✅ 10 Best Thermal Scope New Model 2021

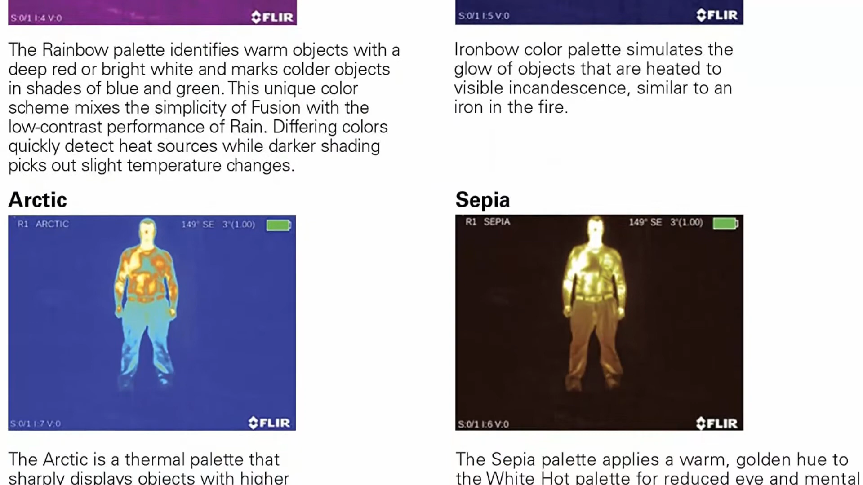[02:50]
and a bright high-definition display, create excellent image clarity, and provide better detection and classification,
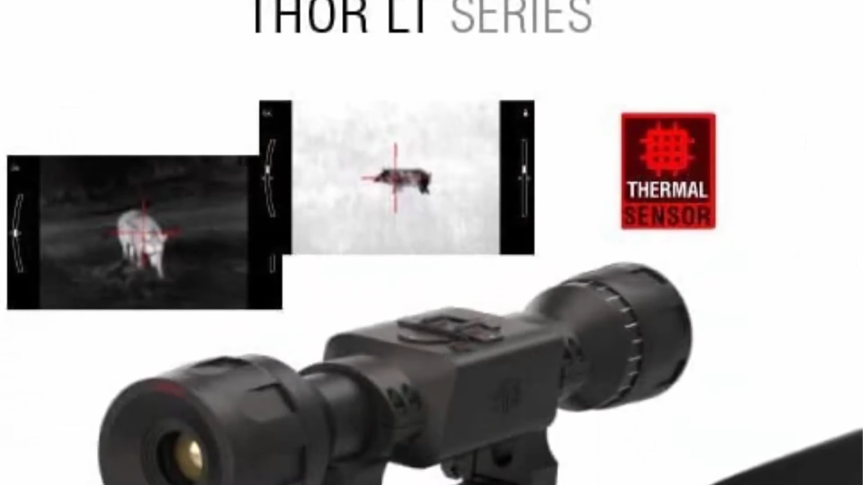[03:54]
smoke and heavy vegetation, enjoy traditional design, 30 mm tube scope made of hardened aluminum alloy,
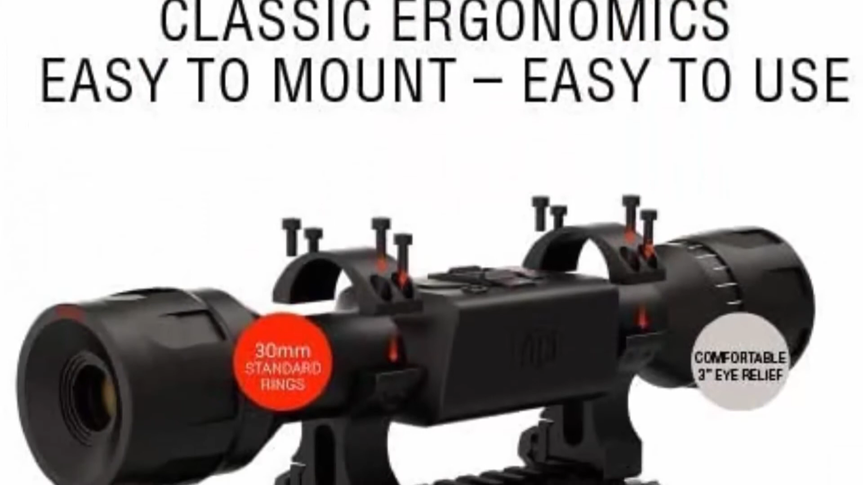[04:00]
recoil resistant to higher caliber weapons, maximum performance with minimum power consumption,
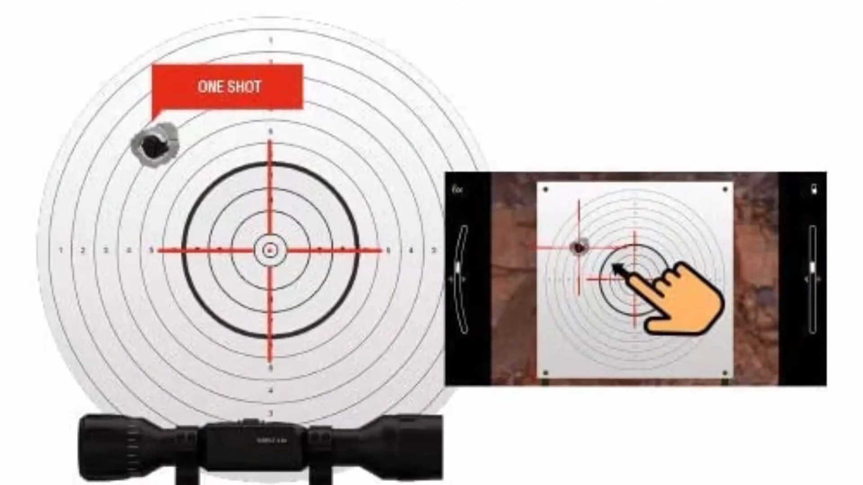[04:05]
internal Li-Ion battery and ultra low power consumption,
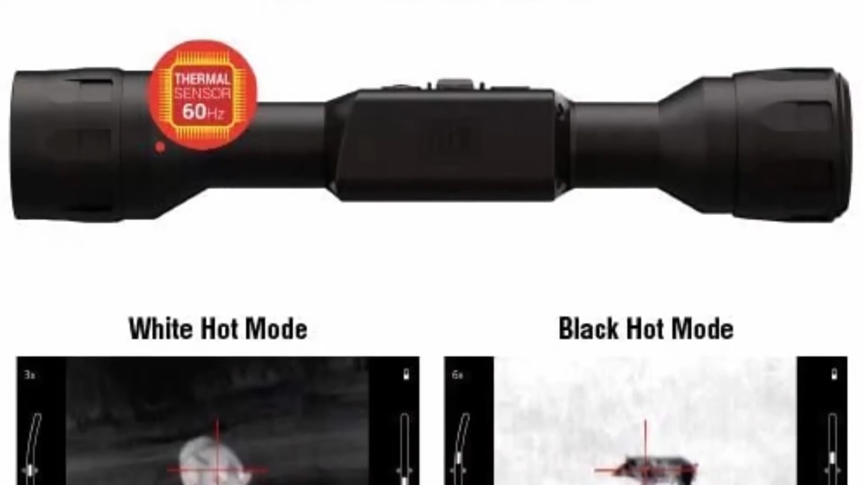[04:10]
internal Li-Ion battery light Top 5